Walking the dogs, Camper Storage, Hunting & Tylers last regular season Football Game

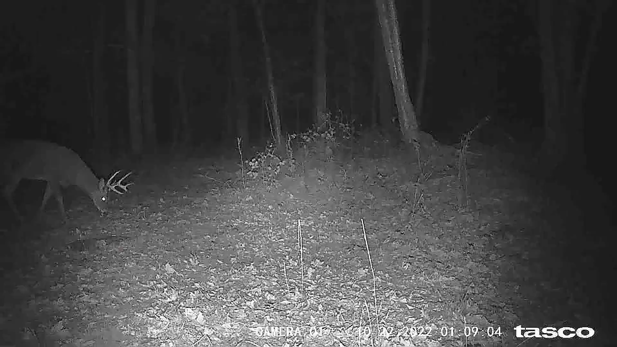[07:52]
Yeah. They are moving through there. Which is even better. And they're moving through there. It's two separate bucks. One's got a little bent over prong. He's the eight pointer and a six pointer that we're moving through at night, but that footage is less than a week old.